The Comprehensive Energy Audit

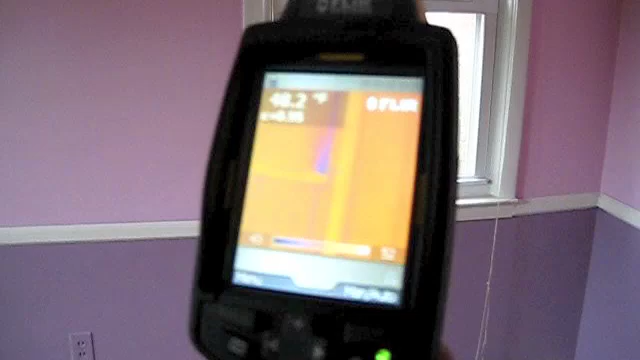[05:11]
We'll get the photos of the splicing in here as well. Show the window here. Right. You see where the red dot is? Let's see. The red dot on the window there? Oh, yeah. Yeah.
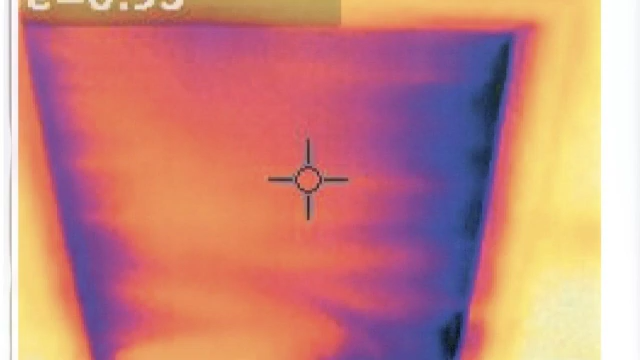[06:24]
You can see it on the camera. This is the plaster, so this is not going to show up like drywall though.
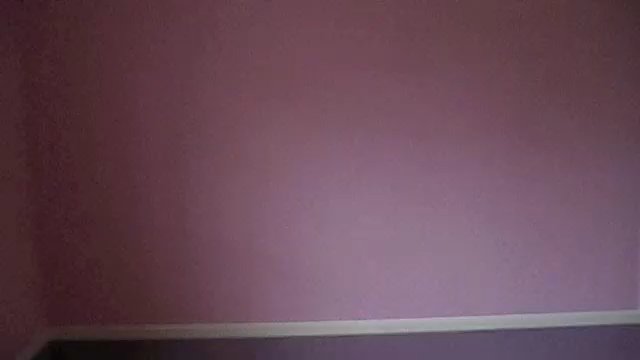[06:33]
Right.
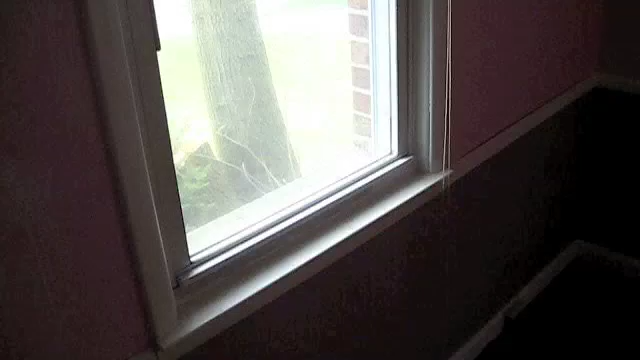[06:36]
The plaster is much heavier. You can see it on the attic. We know it's like barely any insulation in the attic.
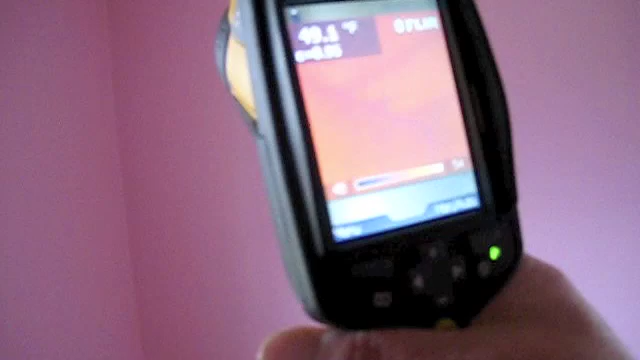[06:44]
You can't really see too well, but you can see the difference in the color.
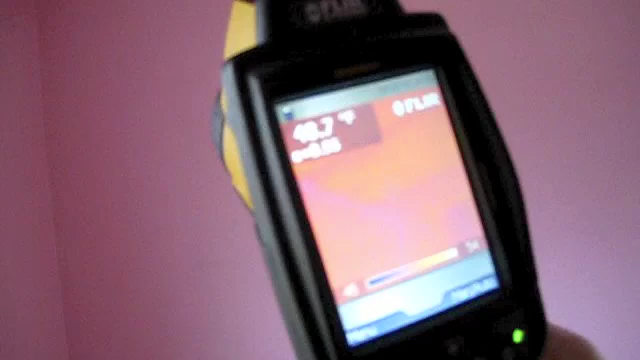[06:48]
Yup, and that's what we're looking for. So we'll go around the entire house with the blower door running.